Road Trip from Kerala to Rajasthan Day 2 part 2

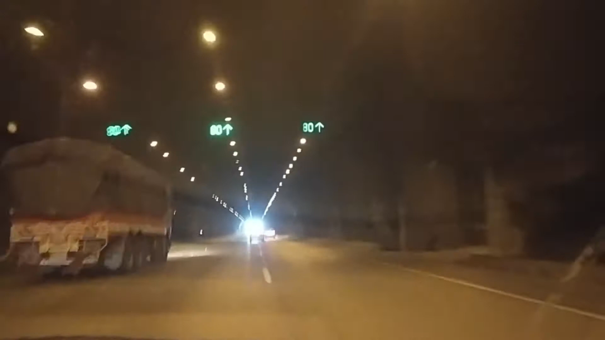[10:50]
tunnel driving is absolutely first time for me, so quite excited about this.
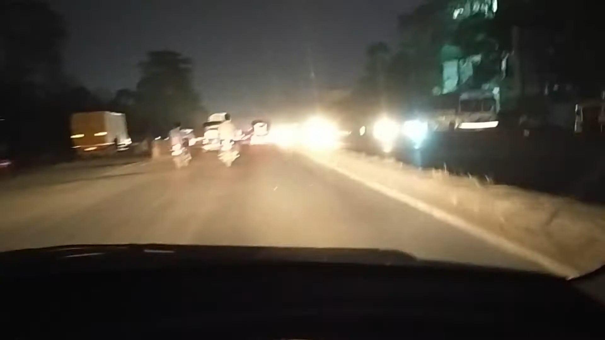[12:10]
So, we have finished the parking lot. So we have booked for the night at this place called Vasai, which is slightly north of the Bombay metropolitan area.
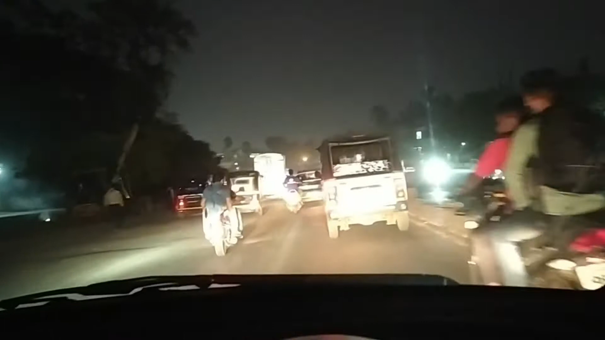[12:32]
It would be convenient to leave in the morning and avoid all the Russia traffic. So, currently I am on Vasai road, so headed towards Vasai. Unfortunately got caught up, got stuck in the Navi Mumbai traffic. Bad Russia and all of that. So, it should have reached sooner and because it's winter, it gets dark a lot earlier than one anticipates.